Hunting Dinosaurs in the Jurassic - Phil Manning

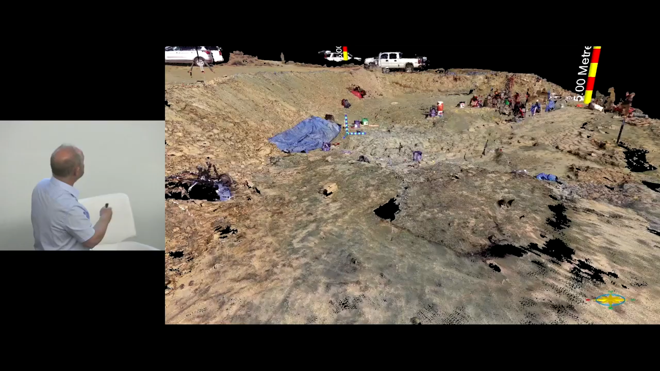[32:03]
So this is the landscape. And so we can go back to our dig. This is where the dinosaur bones are all laying. And it helps us work out which bone is where relative to each other later.
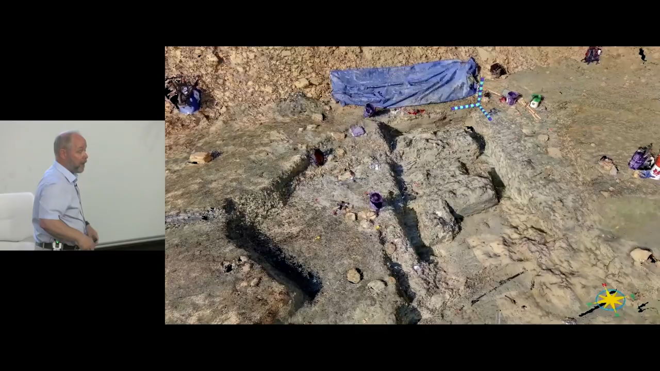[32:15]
So we can record in three dimensions every single little bit about that site.
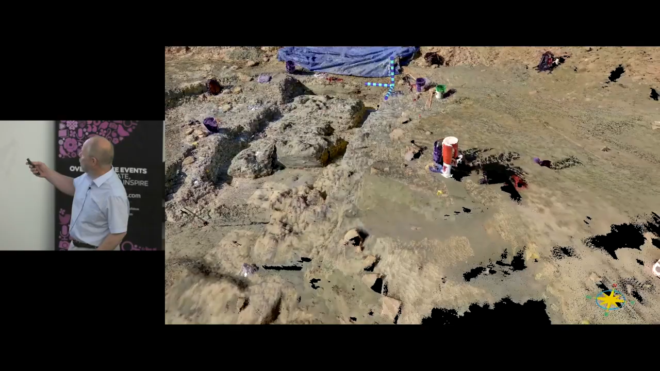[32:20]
And you also pick up other interesting things, including your dig team. You can print your dig team if you want to reproduce them. And they're looking rather sorrowful there because they're moving.
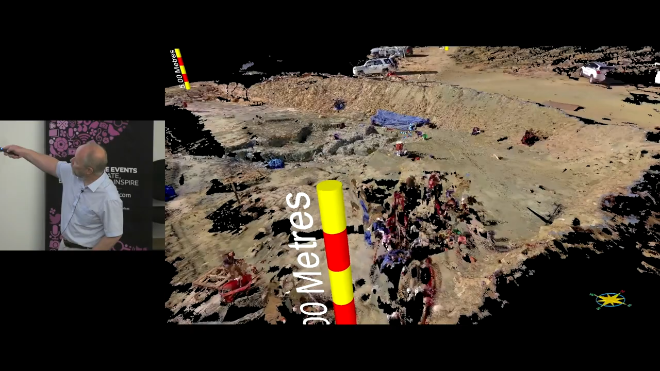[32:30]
But in here, we started finding something that was a bit strange. And it was very hard to see when just looking, but there was a little dots all over this layer underneath where the main bones are being discovered, and it looked like they were tracks.